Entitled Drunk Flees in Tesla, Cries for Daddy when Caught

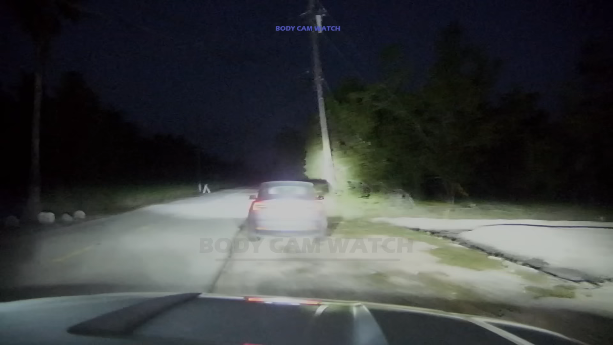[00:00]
On February 21, 2022, officers responded to a call of a suspected drunk driver.
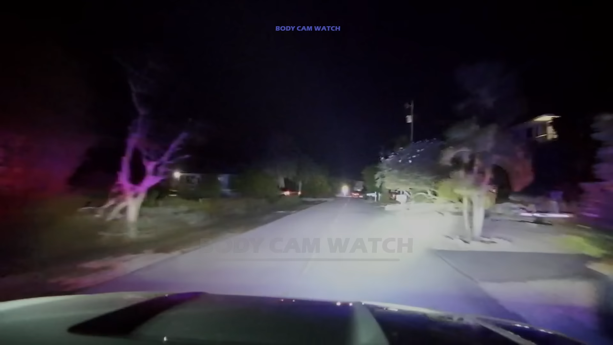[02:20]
I'm in pursuit again. Fifth Eleven, we're taking a left or right on Jamaican Street.
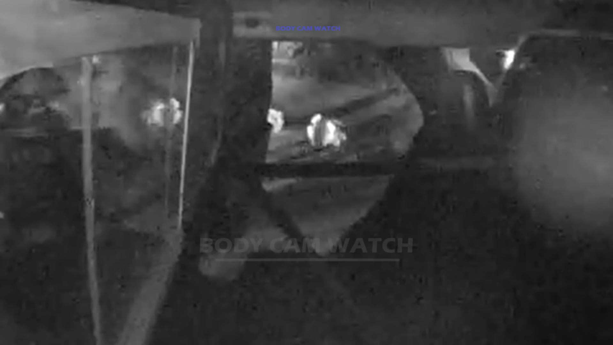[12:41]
up. Get in. I don't know. Get in. Get in!
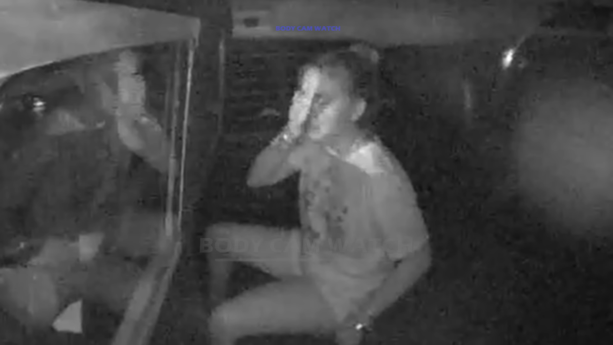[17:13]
Why? She got out of her cuffs.